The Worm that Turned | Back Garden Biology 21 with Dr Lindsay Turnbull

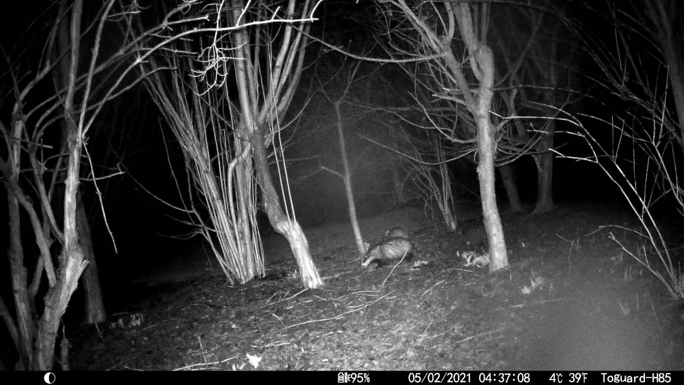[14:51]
course badgers eat enormous quantities of earthworms i don't have badgers in my garden but one of my students has been finding them in his garden and put out a camera trap to send me that footage thanks very much henry so i'm going to include it here very good timing there and